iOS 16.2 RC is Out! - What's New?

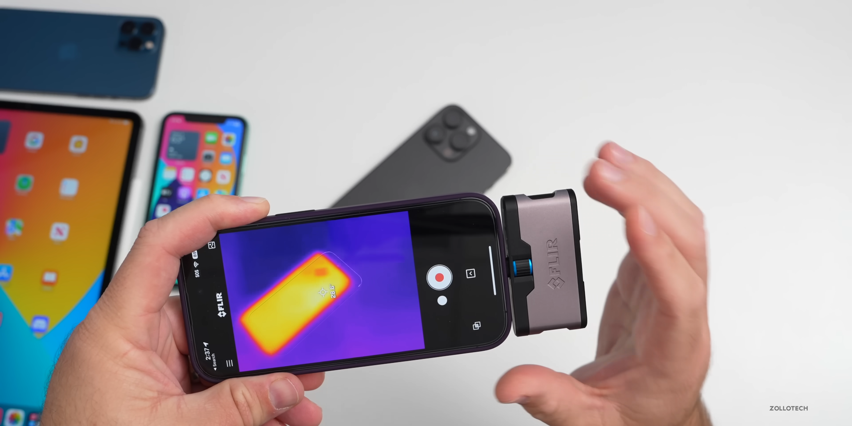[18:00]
highest i've seen as far as celsius let's go over to fahrenheit